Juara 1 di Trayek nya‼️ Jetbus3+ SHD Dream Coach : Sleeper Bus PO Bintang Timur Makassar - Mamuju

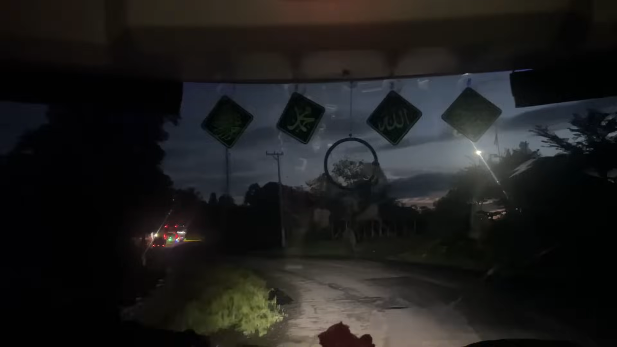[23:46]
Di sini asik ya ini jalannya berkelok-kelok. Ada yang mau mandi? Tapi tidak mau